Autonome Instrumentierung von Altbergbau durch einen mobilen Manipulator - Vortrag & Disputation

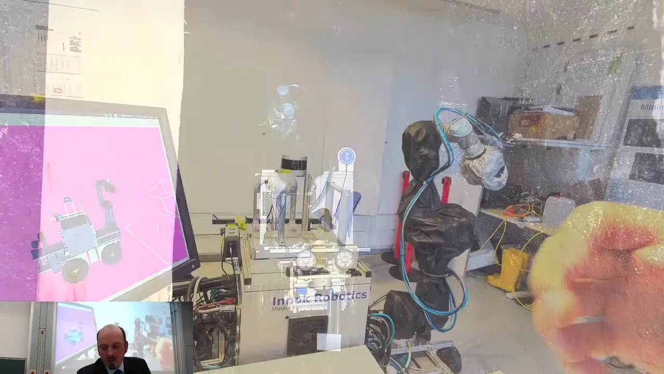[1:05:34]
dass dort so ein Muster zu sehen ist
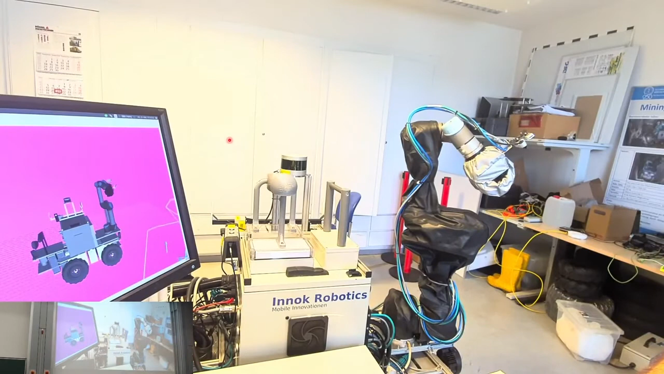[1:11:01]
Roboter sich bewegt und links sieht man vor einem magentafarbenen Hintergrund so ein bisschen den Informationshaushalt die Ebenen die hier eingezeichnet sind das sind die Ebenen die quasi Kandidaten für die Bodenebene sind und gleich wird man jetzt sehen okay er hat den trivialen Fall also er hat gar keine Hindernisse vor sich in dem Moment nimmt er den Schwerpunkt dieser Station als Abseitspunkt und jetzt zeichnet er diese Position quasi ein und versucht dann dort die Station
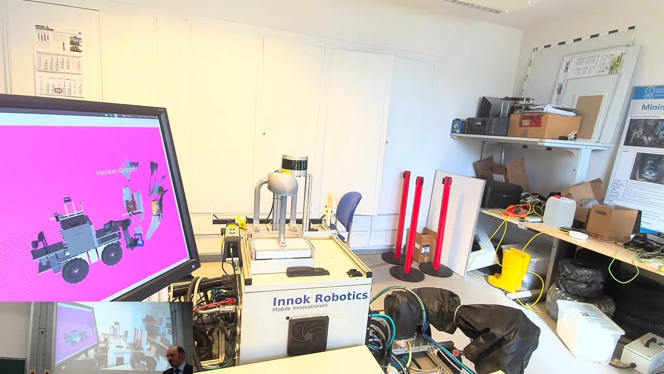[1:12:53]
eine Lösung in endlicher Zeit finden wenn es eine gibt aber nicht entscheiden können dass es keine Lösung gibt man muss da gegebenenfalls von außen diese Planungsalgorithmen abbrechen und manchmal auch andere wählen also es ist nicht so dass Julius per se immer mit dem K-Piece Planer plant er macht das in der absoluten
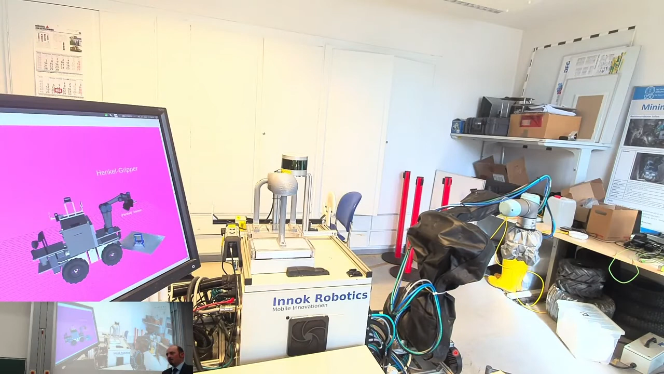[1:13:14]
Mehrzahl der Fälle aber in Sondersituationen wo der kein gutes Ergebnis findet dann springt er auf einen ART zurück also ja oder weitere Planer die in der Open Motion Planning Library implementiert sind jetzt haben wir gesprochen über die
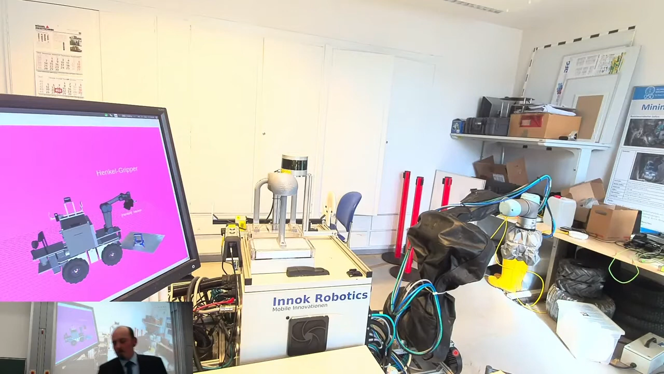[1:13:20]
Ausgangssituation also den Stand der Technik wir haben ganz am Ende über die Evaluation gesprochen auch mit diesem sehr gut gemachten Video jetzt nochmal in das eigentliche Konzept hinein was ich mich gefragt habe beim Lesen die Bewegung der Real Sense die ja im Raum bewegt wurde da gab es ein Bildchen in der Arbeit woraus ergab sich dieses Bewegungsmuster hatte
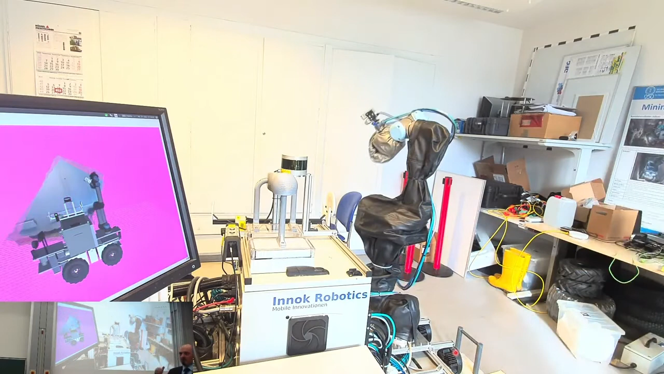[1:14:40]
dann ist das leicht nach unten abgewinkelt damit ich auch den Raum entsprechend mit abscannen kann die Konfiguration die der Arm dann immer wieder einnimmt die kann der Anwender von außen als Parameter in einem YAML-File vorgeben also schreibe ich einfach die Gelenkwinkelkonfiguration halt rein wenn eine dieser Konfigurationen nicht
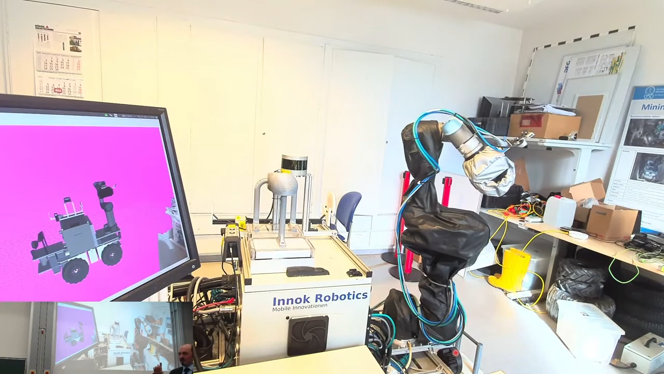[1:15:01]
anfahrbar ist aus irgendwelchen Gründen besitzt Julius die Möglichkeit zur nächsten zu springen in dem Fall mit einer Planung
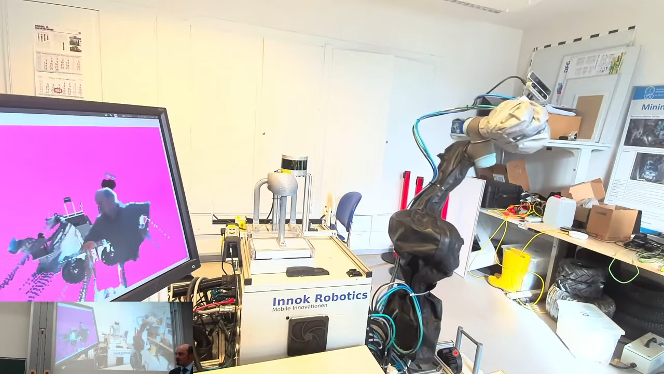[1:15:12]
würde ich persönlich jetzt aber schon ein bisschen kritisch sehen weil das heißt ja dass er irgendwas gesehen hat was in den Arbeitsbereich oder also in den Roboter selbst auch hineinragt genau also das ist das Adaptive was da denkbar ist da hatte ich mich nämlich gefragt wenn sich jetzt ein Absatz oder ähnliches abzeichnet dann bedeutet das ja an der Stelle dass ich den möglicherweise mit einem Hinterschnitt oder so weiter zunächst erstmal erfassen müsste über eine Spezialbewegung einfach formuliert und